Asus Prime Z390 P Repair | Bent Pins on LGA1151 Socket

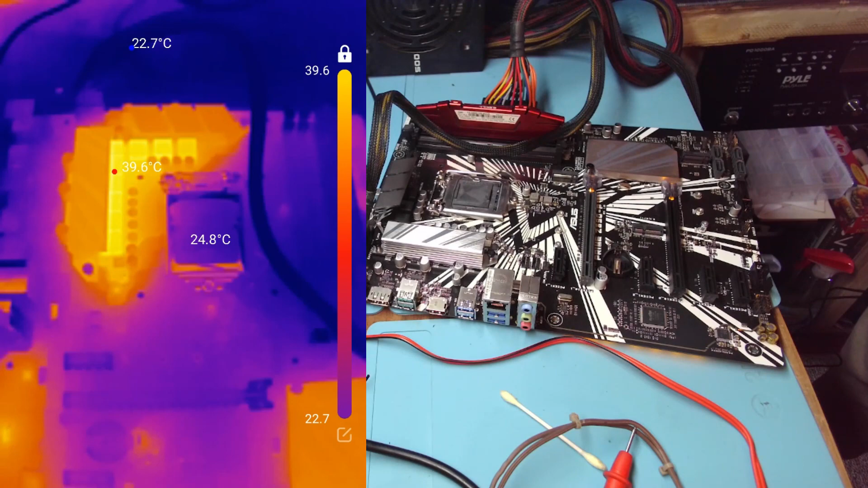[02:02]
It's getting hot but let's take a look under the thermal camera. It's getting hot but let's take a look under
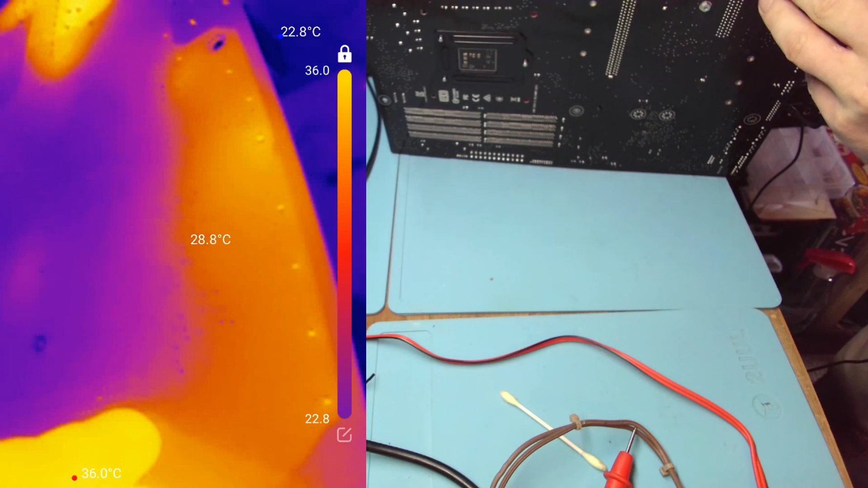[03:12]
On screen: spot 28.8°C, max 36.0°C, min 22.8°C
Something's getting hot here that looks like traces or there's something on the other side. There's LEDs here.
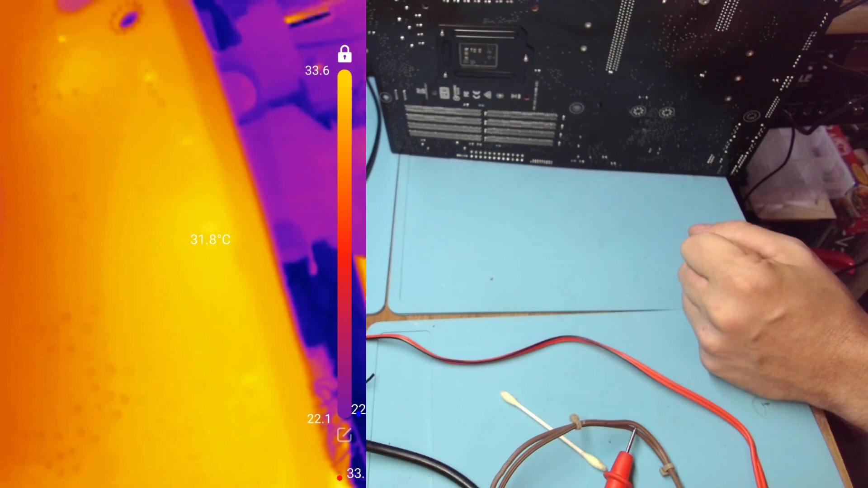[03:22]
On screen: spot 31.8°C
There's nothing there, just LEDs.
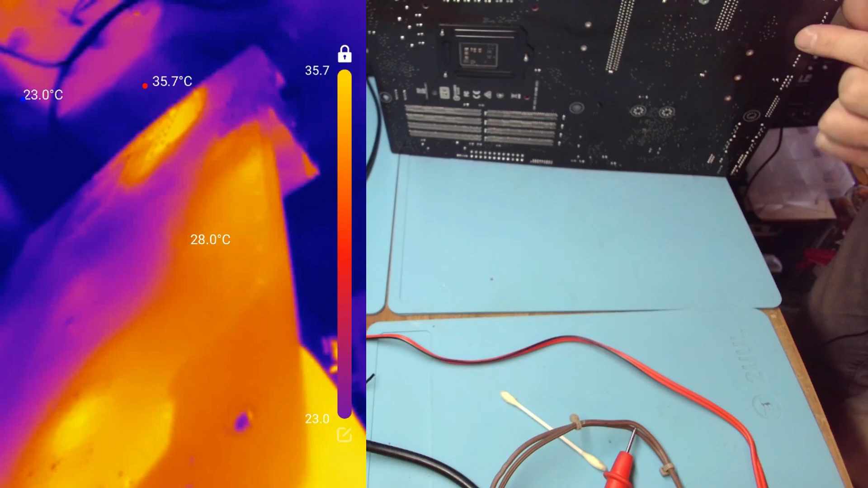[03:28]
This is good. 30 degrees that's fine. And these coils 44.
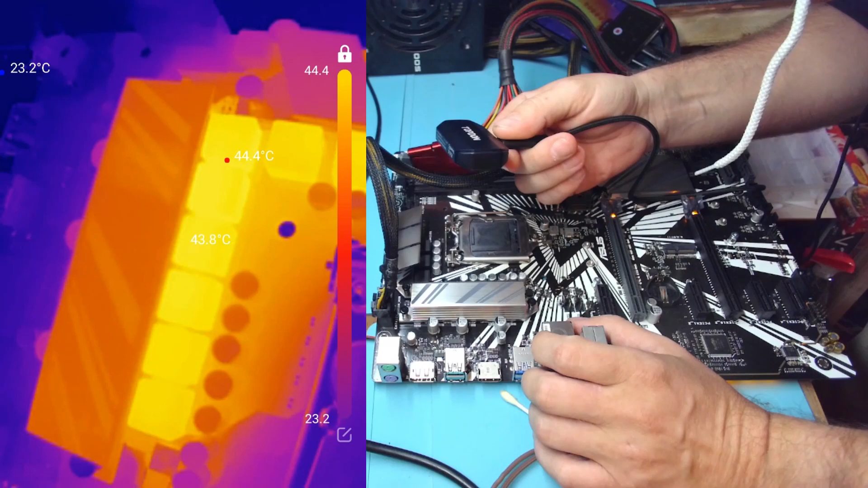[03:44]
On screen: max 44.4°C, min 23.2°C
So this is V-Core. Now we're here. There are MOSFETs under there and they produce V-Core. But it looks like we have V-Core. Now there might be a short over here on the socket and that's why we're getting hot.
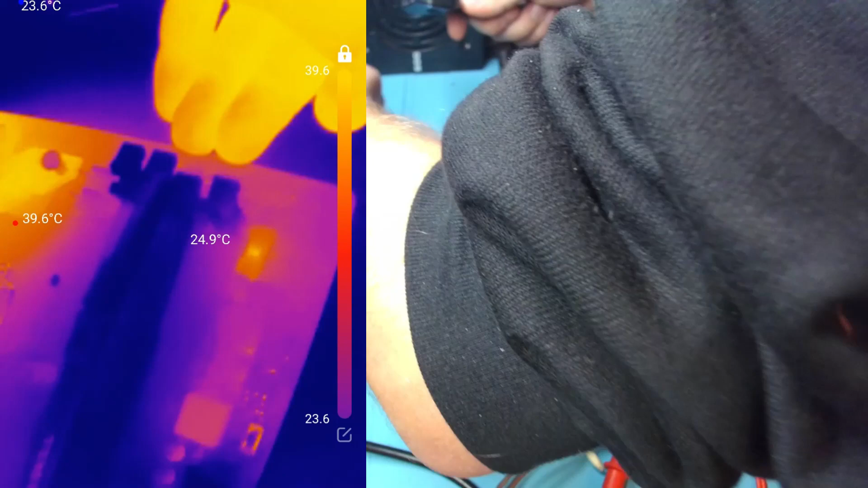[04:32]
On screen: max 39.6°C, min 23.6°C
What is this? Is it a reflection? Or is it hot?
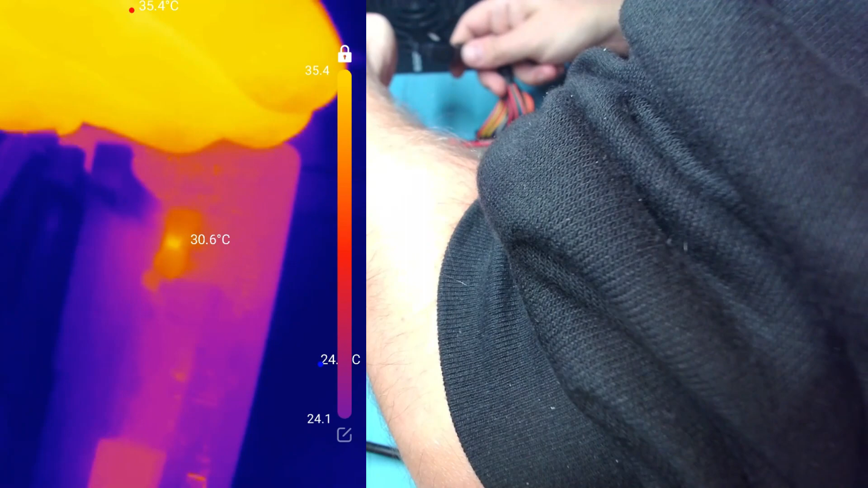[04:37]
On screen: spot 30.6°C, max 35.4°C
32 degrees that's fine. Okay. There's more MOSFETs over here. Probably for powering RAM. Okay, I don't see anything that would be alarming here. 70 degrees that would be alarming. 46 is fine.